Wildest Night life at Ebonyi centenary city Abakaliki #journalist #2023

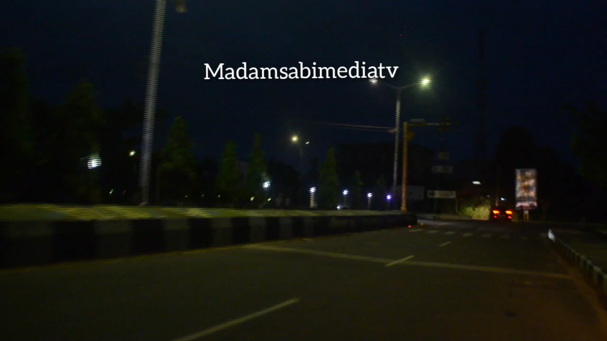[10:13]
So, we are taking my left right now so that we get to Sparrow and Do. And from there, we get to our next destination.
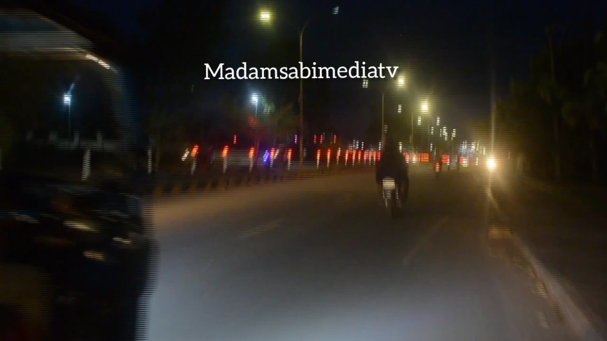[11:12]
So, now we are a few seconds drive to Sparrow and Do. The popular Sparrow and Do Junction here in Abakaliki. Wherever you are coming into Abakaliki, you must first of all get to this particular junction.
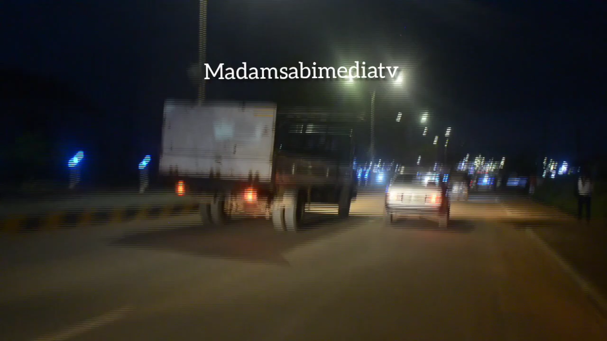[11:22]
So, if you don't know Sparrow and Do, then you have never visited Abakaliki, okay? So, let me show you the night view of what Sparrow and Do looks like at night.